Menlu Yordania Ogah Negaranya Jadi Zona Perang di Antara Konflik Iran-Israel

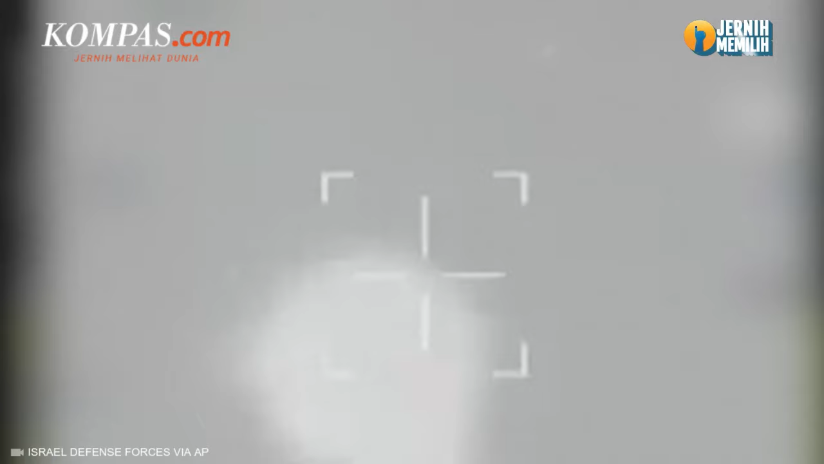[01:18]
hampir semua proyektil berhasil dicegat oleh Israel beserta sekutunya, yaitu Amerika Serikat, Inggris, dan Jordania.